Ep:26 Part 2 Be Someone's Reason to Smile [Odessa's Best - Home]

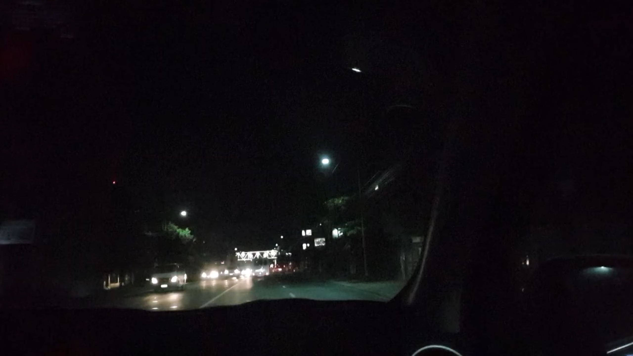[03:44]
Ngayon, andito na kami sa coastal. So, nakalampas na kami sa toll gate na napaka-traffic.